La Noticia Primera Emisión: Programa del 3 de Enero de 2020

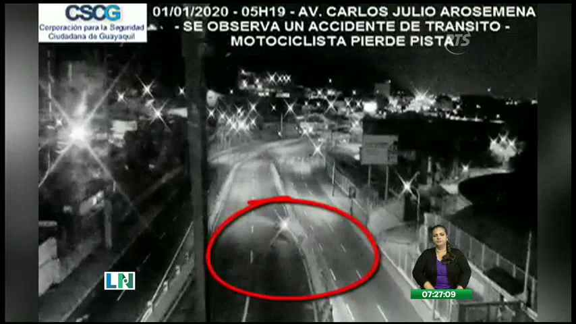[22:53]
En otro suceso, un conductor de motocicleta pierde pista y se estrella contra las barandas de un paso elevado, que une la avenida Velasco Ibarra con la Carlos Julio Arrozemenan en el norte.